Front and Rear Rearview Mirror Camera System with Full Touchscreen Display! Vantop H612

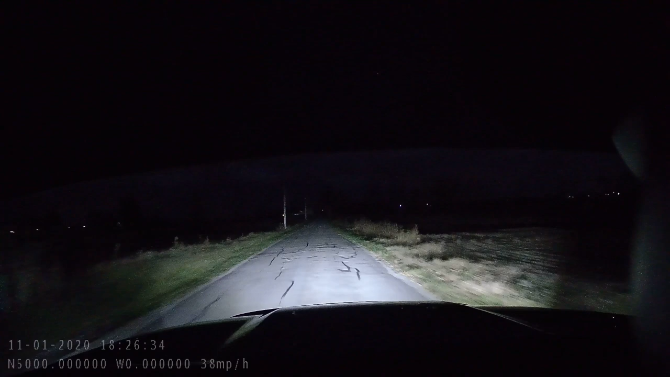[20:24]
Just like a normal looking mirror. So I'm not going to show you a bunch of nighttime driving. I'm going to turn my brights on so you guys can see what that looks like. What I'm going to do here in just a second is I'm going to turn the headlights off and we'll see what it looks like. Taking the same drive we've made earlier.